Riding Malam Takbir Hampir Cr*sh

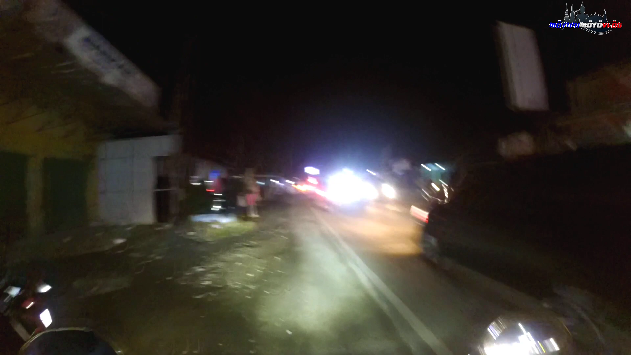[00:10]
malem biasa riding Ini pas malam takbir ya Alhamdulillah ini udah Besok lebaran lagi Nggak kerasa banget ya Kita berpuasa selama 1 bulan Dan besok lebaran Alhamdulillah ya puasanya lancar Oke sekarang disini gue mau nge-vlog malam Riding malam Kayaknya sih mau ke Ciami Selatan alias Banjarasari gitu ya Ini gue masih ada di Pada Herang lagi Dan gue ini nge-vlognya bareng si Bang Empi ya Ini lagi nyetting kamera dulu Gimana Bang?
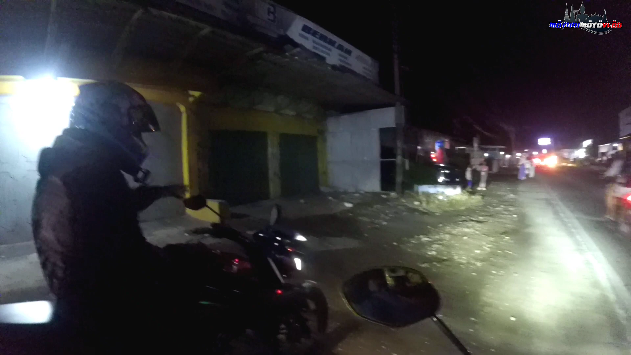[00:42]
Udah on belum? Udah yuk Sok, gue udah pembukaan barusan Kita lanjut otw Wah Bang disini macet Bang nih Rame banget Ini baru di Pada Herang guys
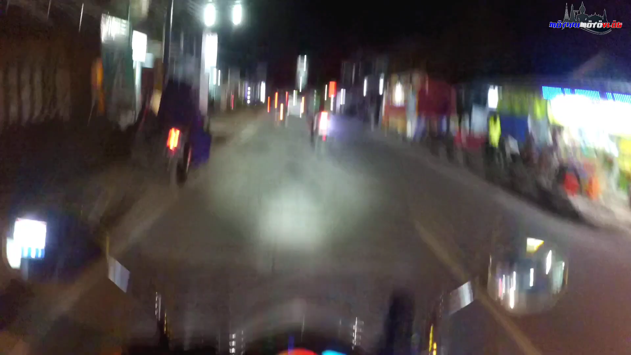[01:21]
Oke Ini soalnya banyak banget Motor di kanan kiri Jadi takut nyenggol Jadi harus fokus guys Ini Takutnya nyenggol orang Ini Aduh Gimana nih Oke Ini mau nyalip tapi agak takut tuh guys Itu di depan juga Di mobil ya Iya Salon ya Sound system Oke
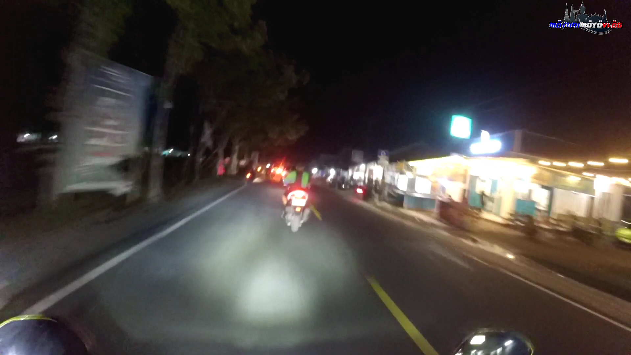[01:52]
Oke kita ke depan dikit Eh gimana Eh
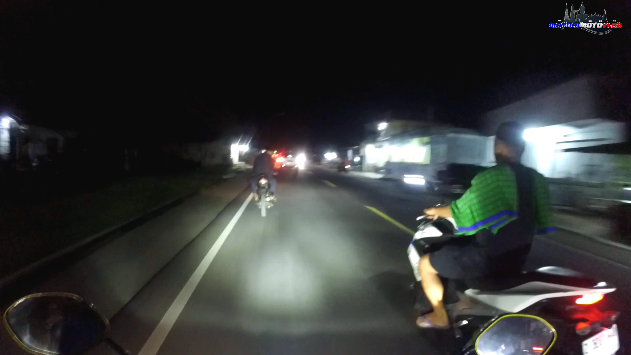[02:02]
Tuh di depan keliatan Bang tuh Banyak banget tuh Rame banget guys Ngeri guys
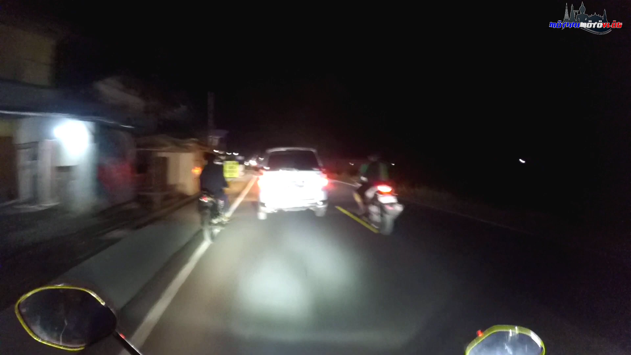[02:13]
Kita salip dikit lah Ini di depan gue mau ke pom dulu ya Kita ngisi bensin dulu nanti guys
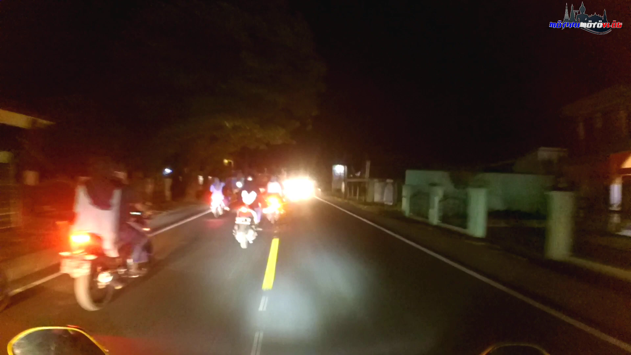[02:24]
Ya itu Enak-anak tuh Itu bawa bedug ya Mantap Ini juga nih Di mobil Callback Bawa bedug
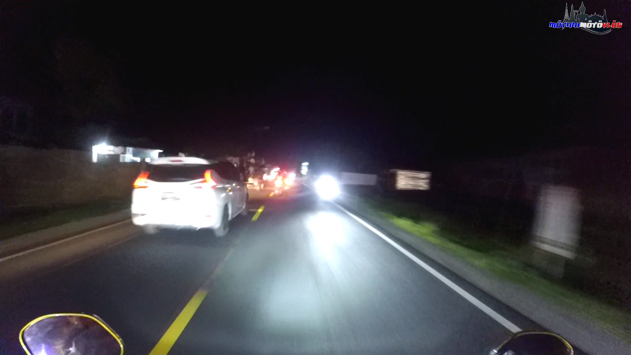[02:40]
Oke Oke Bang Gue ke pom dulu bang Ngisi bensin dulu bang
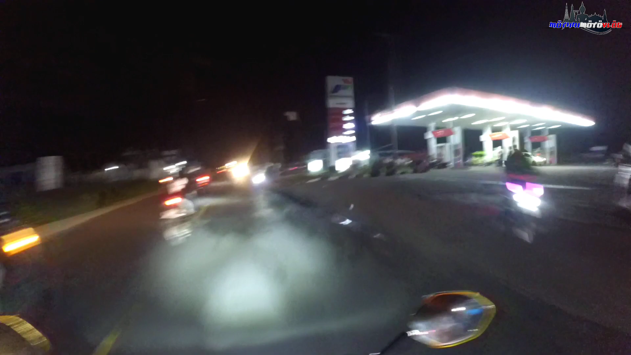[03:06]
Wah penuh guys Wah penuh guys Waduh gimana dong Anjay
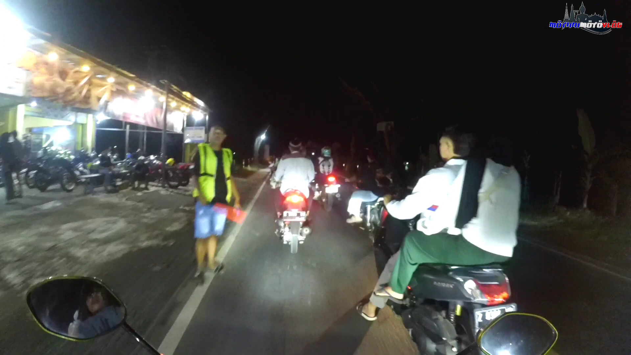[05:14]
baru melewati perbatasan tadi Ini kita
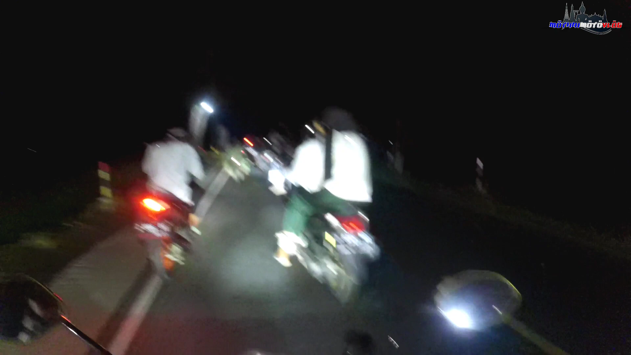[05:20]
terjebak macet guys Disana ada rombongan anak-anak yang naik mobil Yang bawa beduk guys Itu di depan banyak banget ya Macetnya panjang banget dan rame banget nih
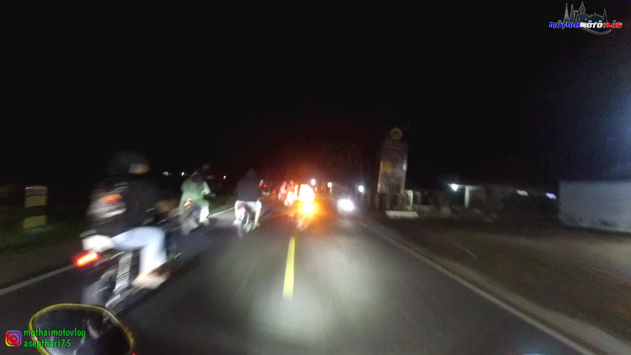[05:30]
Tradisi malam takbir ya Banyak yang keliling-keliling bawa beduk Di mobil ada juga yang bawa salon sound system Macem-macem sih ya Nah kalau riding kayak gini
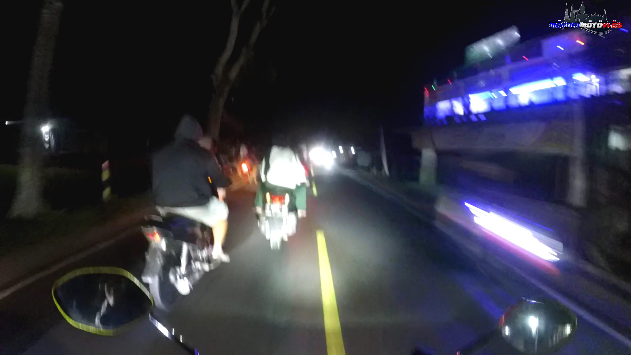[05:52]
tuh Agak ngeri gitu guys Soalnya kiri-kanan motor gitu ya Takut nyenggol Bahaya juga kan Kalau nyenggol harus fokus Harus ekstra fokus Ini mau nyalip tapi agak takut sih Oke Oke slow slow slow Wih rame banget guys
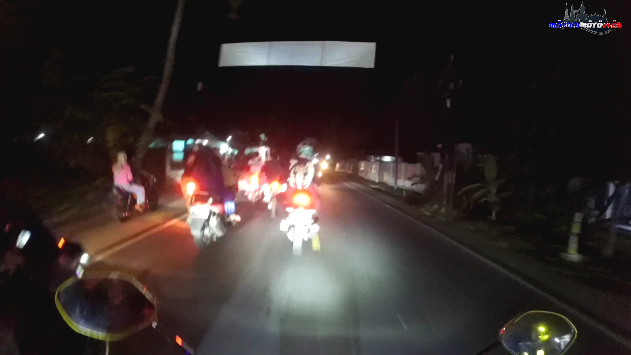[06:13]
Ini semoga di kamera Kelihatan jelas gitu ya Soalnya ini ya gelap gitu Aduh mau nyalip tapi takut Oke kita nyalip sedikit demi sedikit Slow aja lah
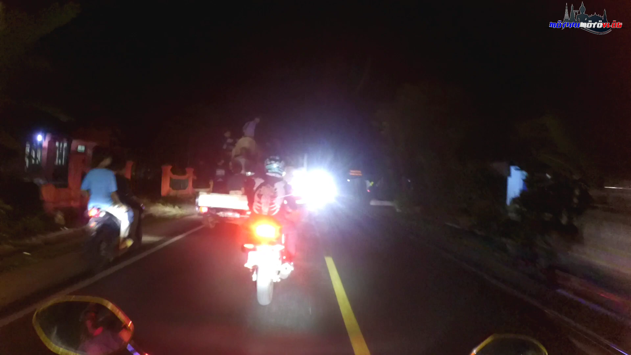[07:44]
Oke ini ada yang mau belok kayaknya nih Di depan tuh Kayaknya mau puter balik mungkin Atau gini apa Itu udah Nyalain lampu sen Mobil truk Bobang EMP tuh guys Lagi berinteraksi Sama Anak-anak yang di mobil
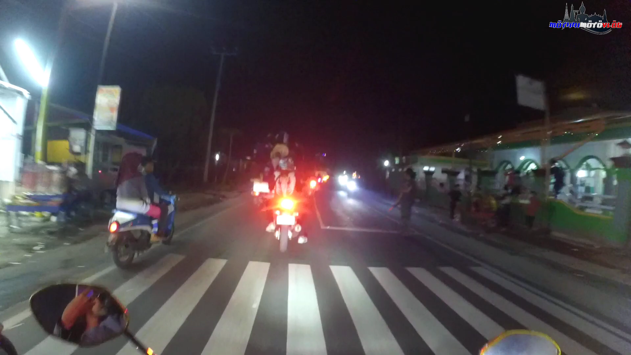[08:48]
Anak-anaknya Anak-anaknya Ampir aja Gas rack Tadi sama motor Di depan Aduh Ngeri banget Ngeri Kita jalan Pinggiran aja iyalah takut mengerikan sekali
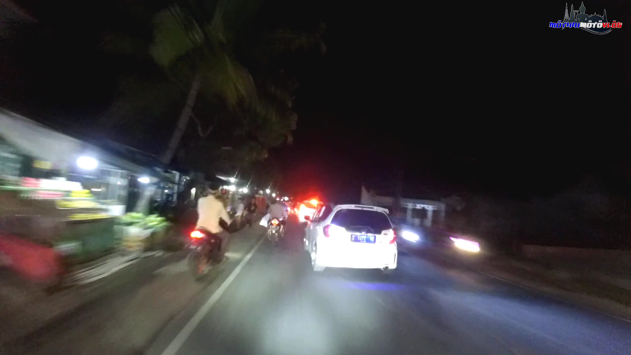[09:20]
wah ini macet lagi di depan kita jalan pinggiran aja biar aman
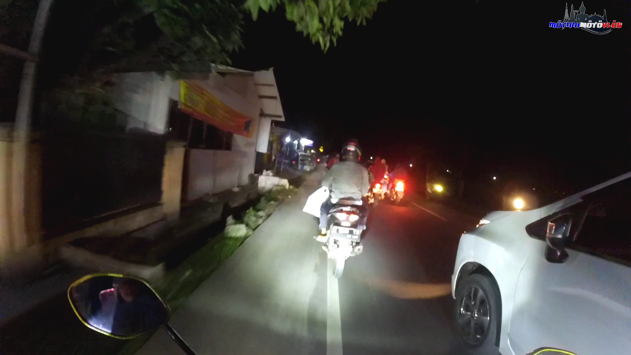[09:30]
oke jalan pinggiran wey awas jalan pinggiran aja guys yoyo yoyo slow
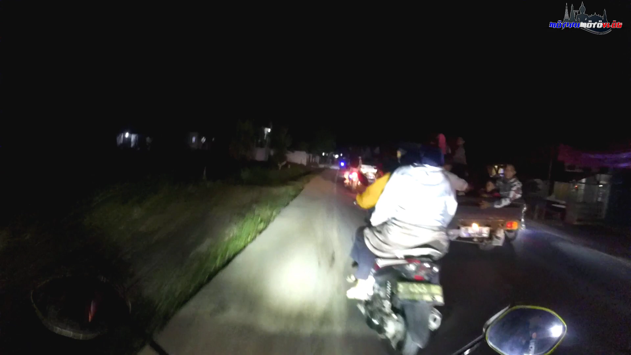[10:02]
oke jalan pinggiran lagi ini mau cepat-cepat nyampe mau cepat-cepat nyampe ke taman wah ini ada musik DJ ini mah malah DJ guys waduh semoga tidak copyright ya waduh waduh waduh rame banget ini oke kita jalan pinggir siapa